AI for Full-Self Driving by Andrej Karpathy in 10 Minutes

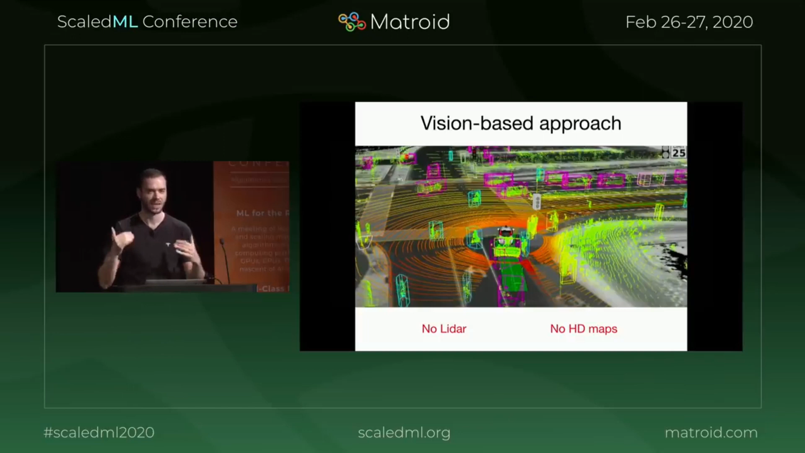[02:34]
When we come to an intersection, we encounter it basically for the first time. We come to an intersection. How many lanes are there? Left, right, center? Which way should I turn? What are the traffic lights? Which lanes do they control? All of this is just done just from camera feed, camera vision alone.
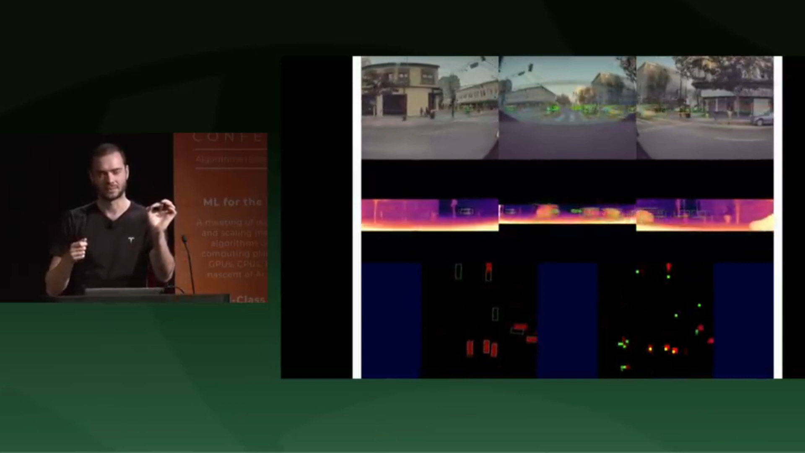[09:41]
And you can cast out your pixels. And you basically simulate LiDAR input that way.